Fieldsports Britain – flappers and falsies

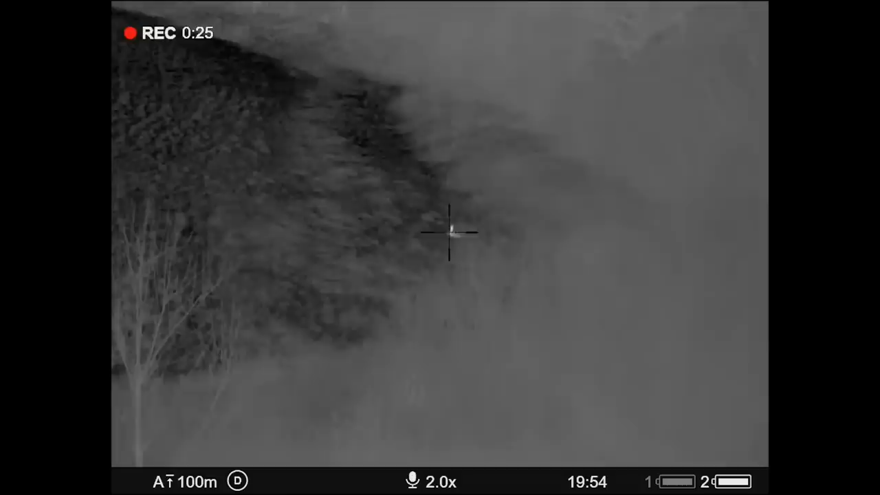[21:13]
The scope does both, thus the duo in its title.
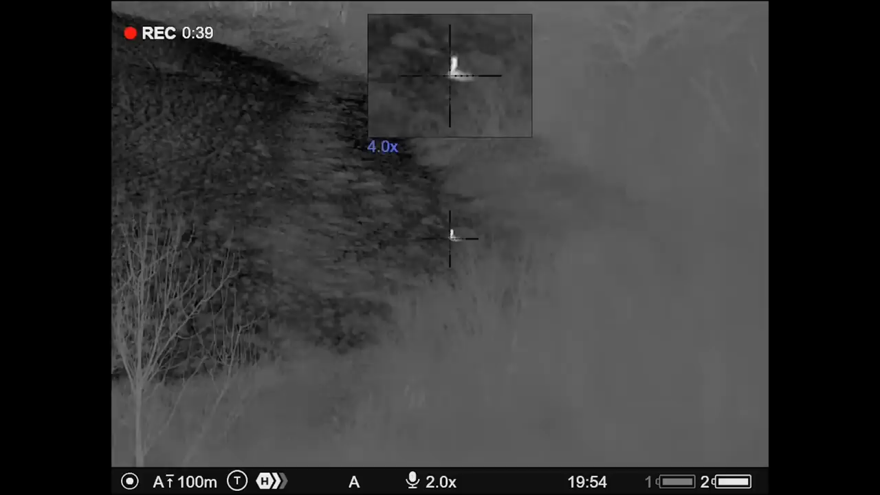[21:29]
It's laid up out the wind so yeah we used the Thermion Duo for the first time on an animal and it was 133 meters.